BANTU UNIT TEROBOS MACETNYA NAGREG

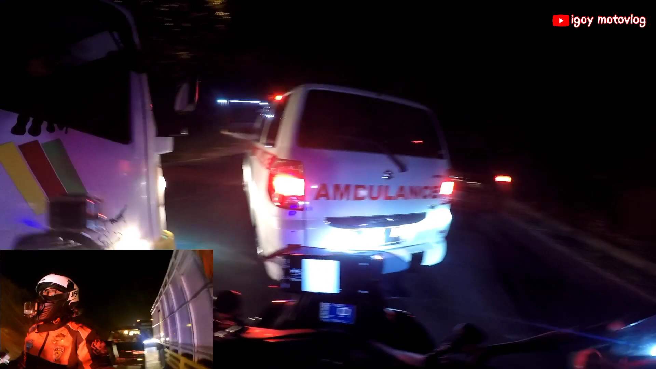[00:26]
Oke, saya bantu buka dulu jalur.
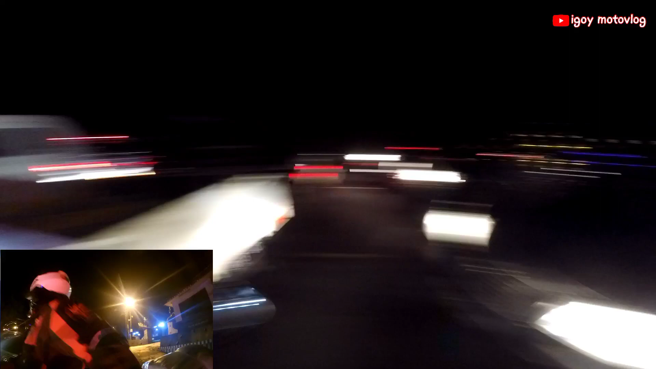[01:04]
Susah. Ya, kejebak ambulannya. Mana unitnya?
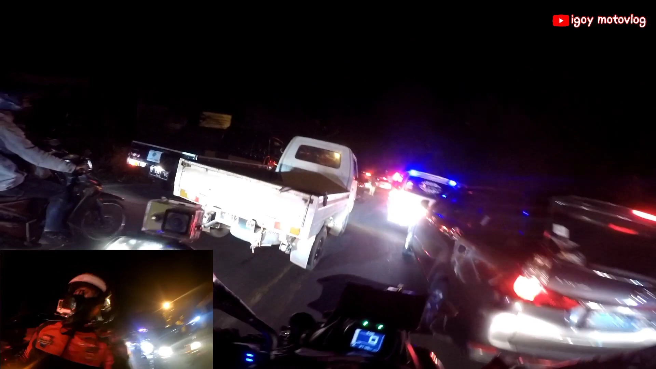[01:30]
Macetnya. Mohon di one way kan, Pak? Susah.
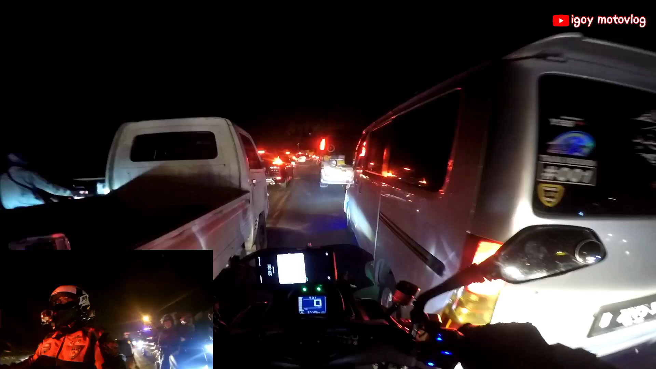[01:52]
Geser kanan, Pak. Izin jalur, Pak. Terima kasih.
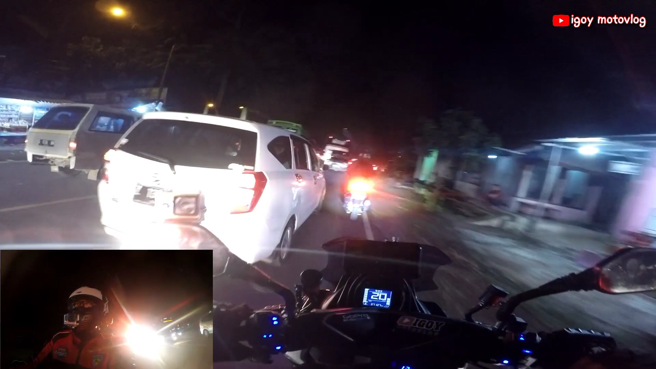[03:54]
Geser kiri, Pak. Terima kasih. Masuk, Pak. Gak masuk. Dihajarin dong ke pinggir.
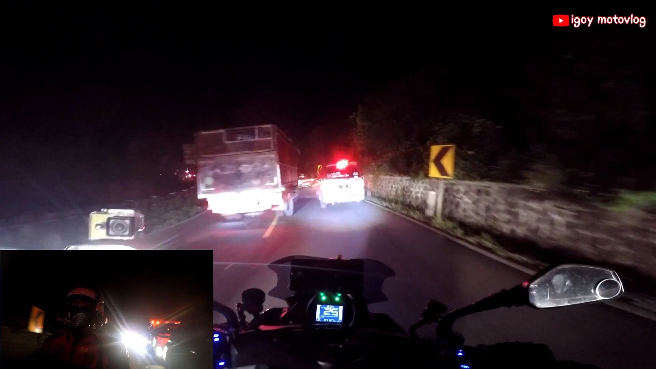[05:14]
Belok kanan, besar kanan, geser kanan.
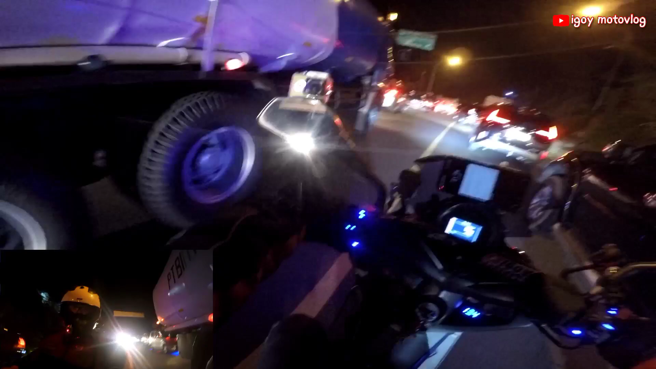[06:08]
Izin prioritas ya Pak, izin jalur prioritas ya Pak. Kosong aja Jawa Tengah Pak. Bapak geser dulu kiri Pak.
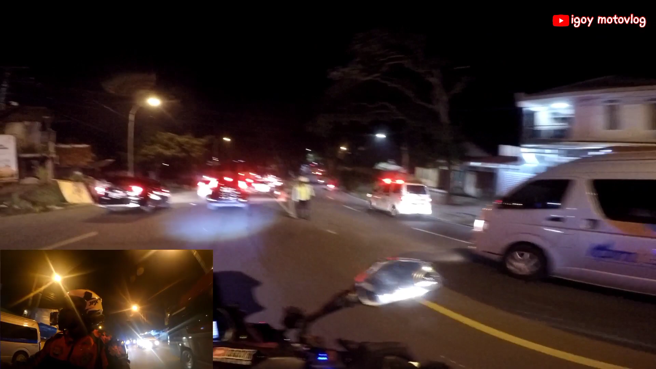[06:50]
Kita ke Tasik. Aduh, one way lagi. Oke, alhamdulillah. Jadi tadi macet di sini doang, di mana? Di Nagrek. Padet nih. Oke, rekan-rekan semua. Jadi jalur yang mengarah ke ini Tasik ya. Cukup padat. Jadi tadi terescort satu unit ambulans sampai ke lingkar Nagrek, cuman diarah ke arah Garut.